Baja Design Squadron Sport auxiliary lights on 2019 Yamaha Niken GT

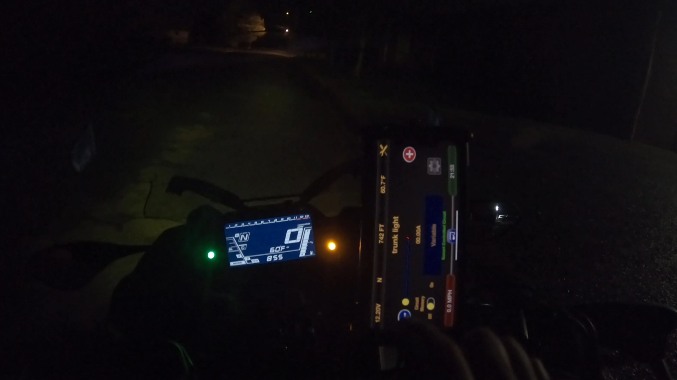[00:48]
Need to go to the fog lights. So yeah, I'm on the almost lowest setting.
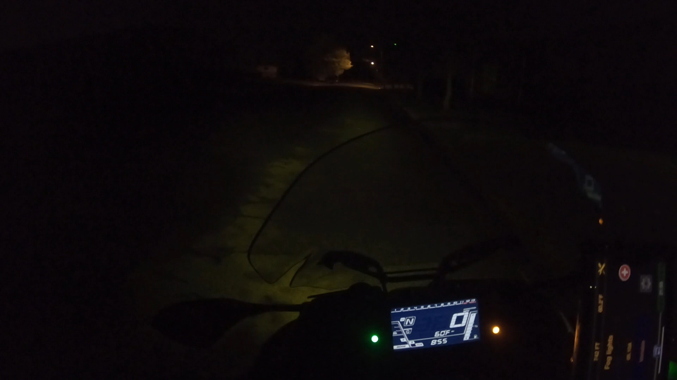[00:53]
Oh no, that was level one, sorry. This is level one. Level one. And when you look at the front, it's literally no headlights.
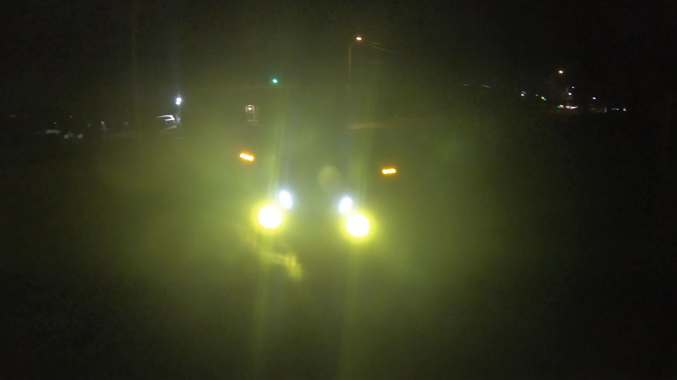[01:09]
Literally just level one settings on the Baja Squadron... Baja Squadron Sports.
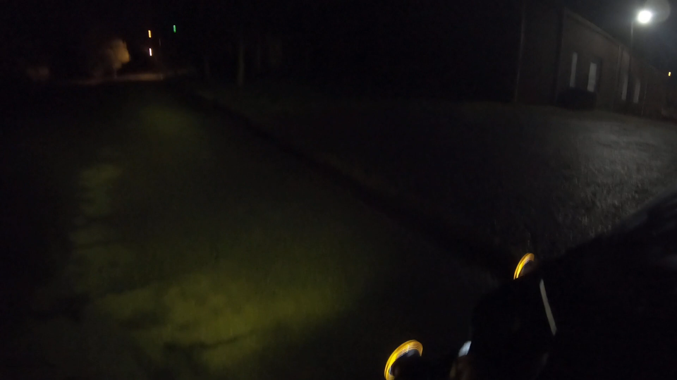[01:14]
Level one. Level one. Go up one. Level two.
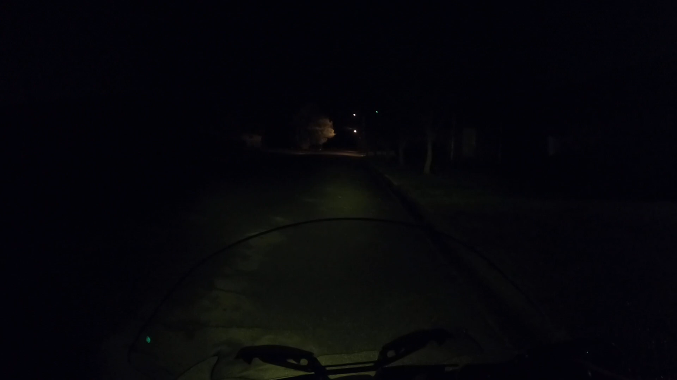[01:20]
Level three. Level four. Level five. This is halfway mark.
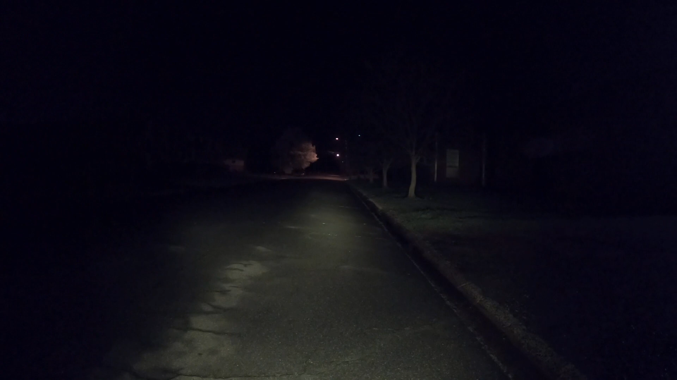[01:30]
Level six. Level seven. level 8, level 9, level 10, jumping down to level 5, 9, 8, 7, 6, 5, and what I set it on, on level 1, 4, 3, 2, 1.